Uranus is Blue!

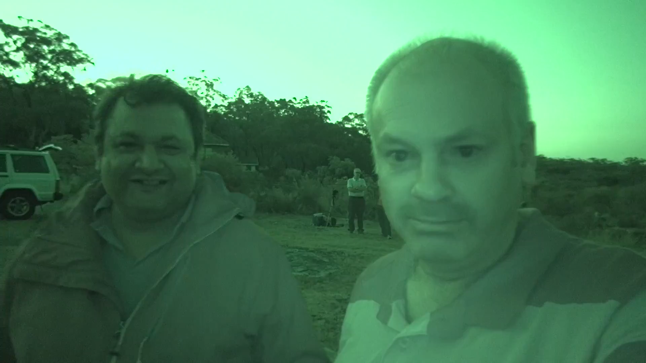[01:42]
How's it going, Joshy? Good, how are you? Have you been looking at some astronomical objects? Yes. Yes. Today I saw news that in Perseus Molecular Cloud, they found a triple star system forming. Triple star. Yeah. Forming. See, that's something, you know, a few years ago we wouldn't even see that. Yeah. Now they can see it. Technology is advancing. It's amazing technology. Yeah. And I've got my telescope set up here and we've been looking at the moon.
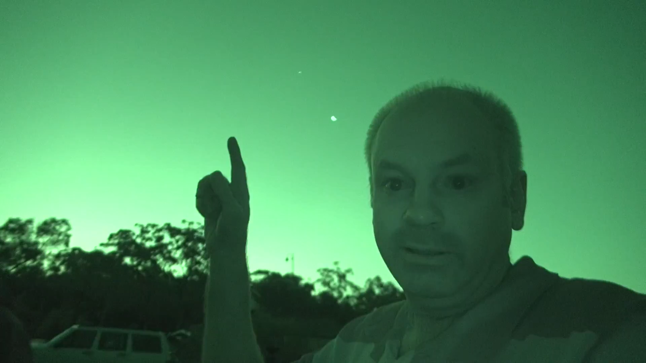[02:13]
The moon is there. And Venus is there somewhere too.
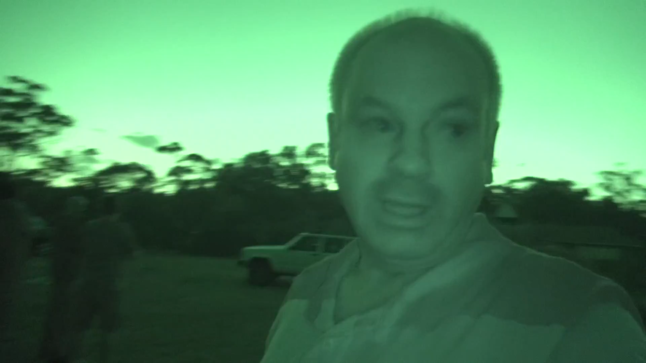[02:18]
And we've got the big telescope out. We hope to be using that very soon.
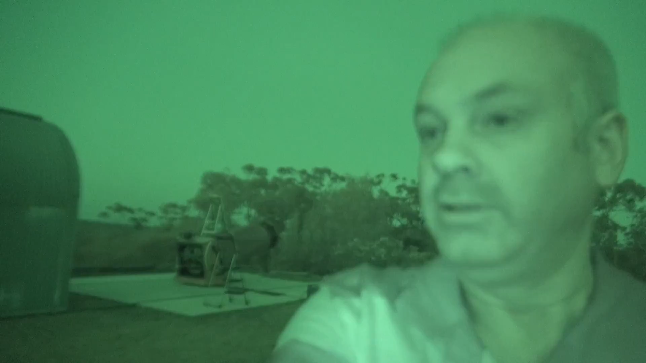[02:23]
Let me zoom in. There it is.
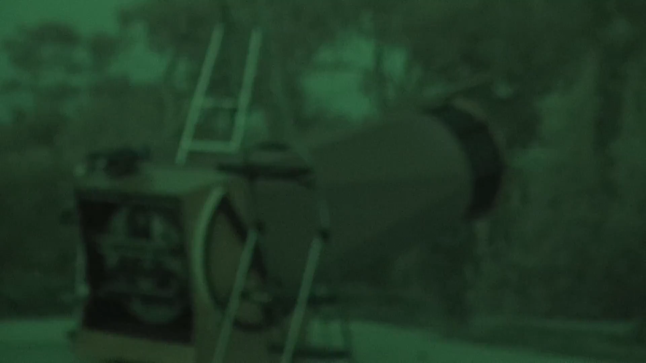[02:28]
Well, I'm here with Laura and Phil.
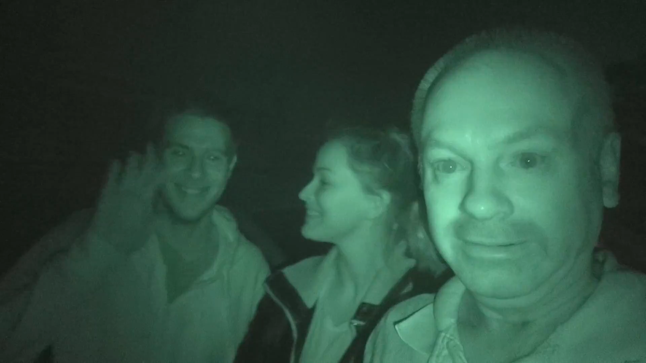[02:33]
Hello. They're fairly new members. And what have you seen tonight? We've seen the moon. We've seen Venus. How was it? How was the moon? The moon was amazing. Looking through the... Through the Bino viewers. Yeah, that's pretty epic. Yeah, they've been looking at it in 3D actually. 3D moon? We've got this... Well, I'll show you later.
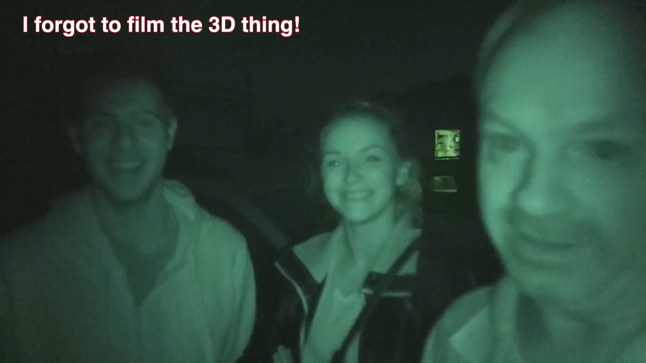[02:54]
The 3D thing. And there's Cell. Look at it. There it is. It's amazing.
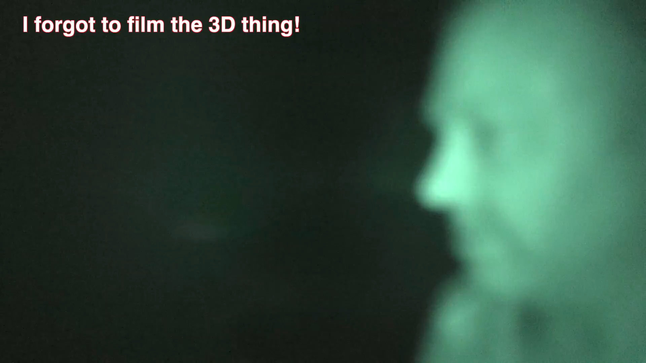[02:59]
It's got the 3D thing. And I believe you also saw Uranus. We did. We did. Yeah. How was it? We did not get to see the rings. How's Uranus? It's a bit blue. Blue? It's a little bit blue. Yeah. It's a bit small. Is that how you recognised it? Yeah. Yeah. Right. I'm going to look at the moon.
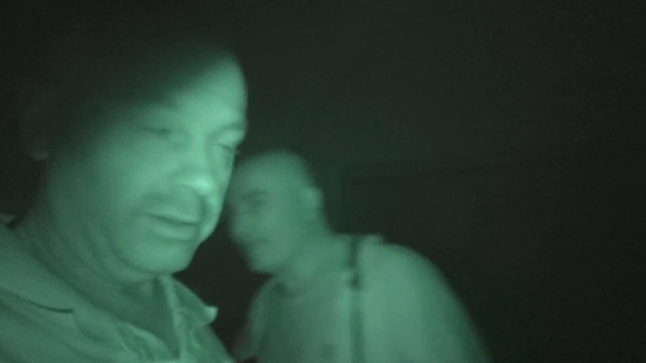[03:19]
Wow.
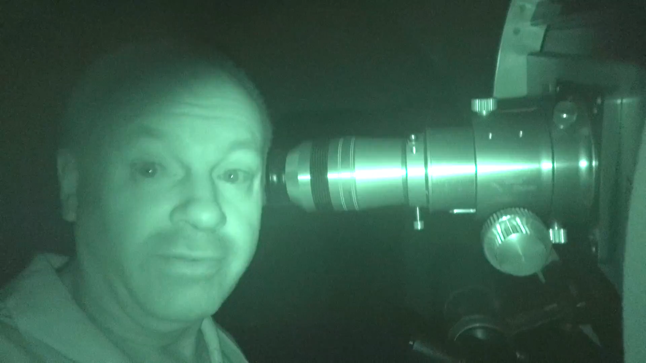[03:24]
Don't often get to look at the moon through this big telescope.
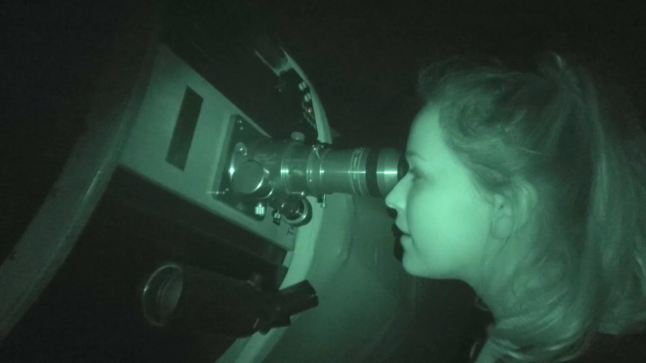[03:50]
Laura's looking at the moon. It's been incredibly bright. It's been incredibly bright.
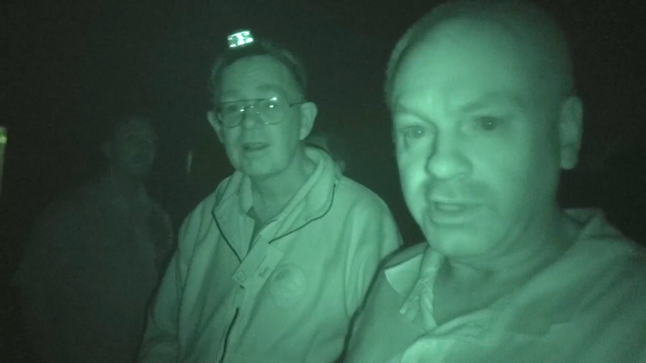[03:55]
Tony's brought his telescope tonight, which is very unusual. It was so good. I could actually see a flowerpot hanging down from underneath the oil.
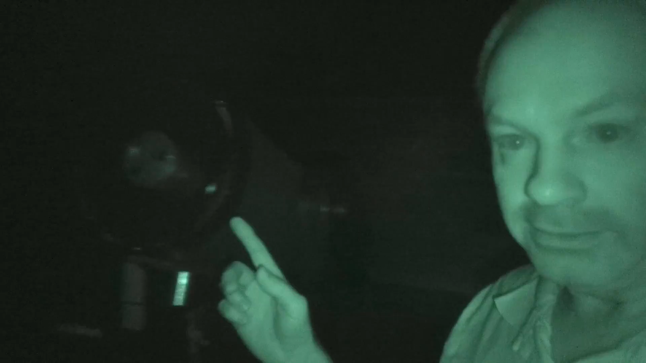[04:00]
There it is. I'll put some infrared into it for you. Oh!
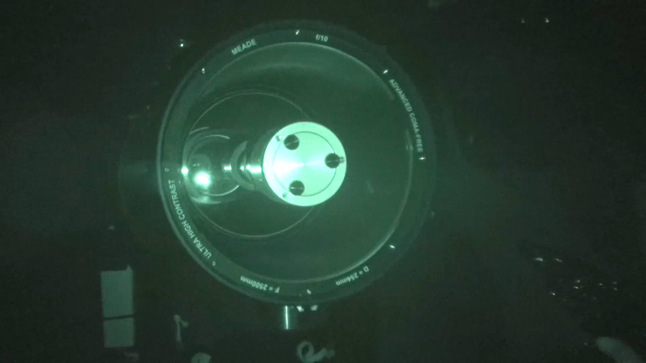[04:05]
Flood it with infrared. This is this bloke and he's bloody infrared.
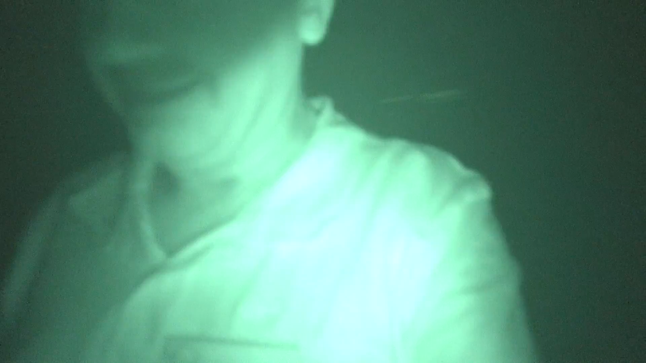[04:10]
Got the moon there. There it is.
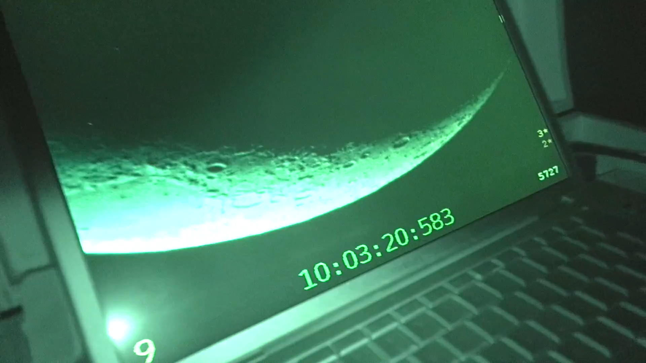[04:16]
Okay. Your job. Grab ahold of that. Don't lick it. Doesn't taste good.
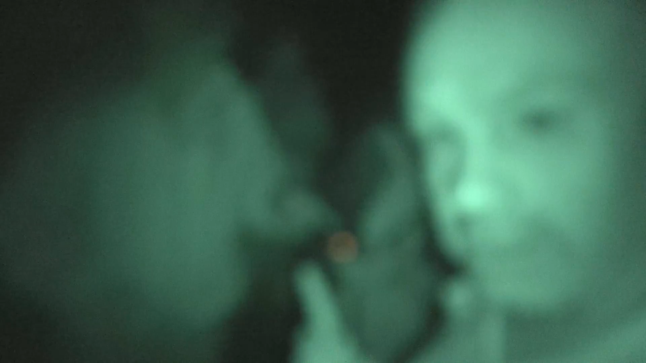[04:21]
He's handing over these buttons here. He's handing over control. Yeah. He never lets me drive it. Never lets me drive it. Never let you drive it. He gives it to the kids. Anyone.
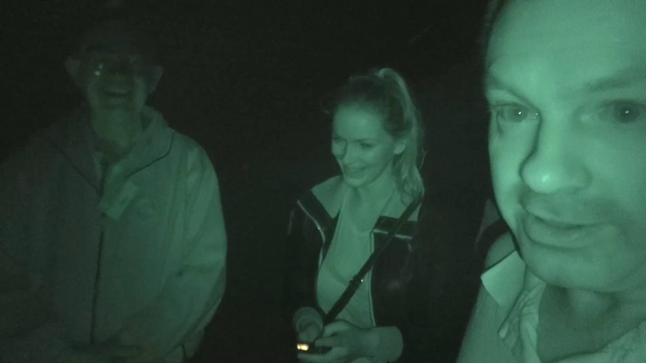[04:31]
Anyone is just passing by. But you've got your own. Never driven his telescope. You've got to lean on that button. It's alright. And then you push the up button. So you go up right here.